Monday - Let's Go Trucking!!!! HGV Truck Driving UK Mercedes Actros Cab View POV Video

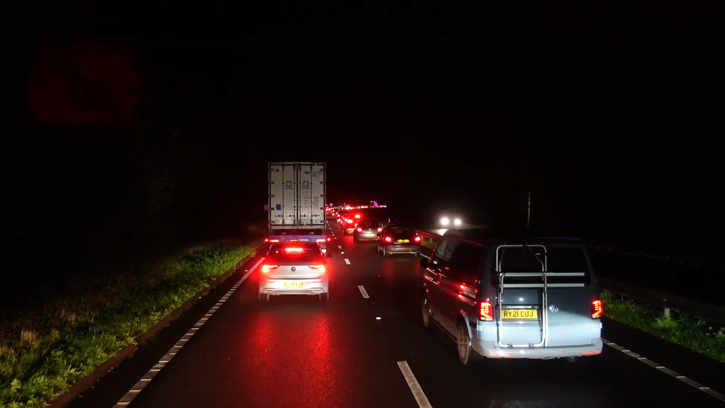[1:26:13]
blue lights, but I can't see where the problem is. But we're moving, that's the main thing. I'm eating time. Everything's merging into this lane, this left-hand lane, I think.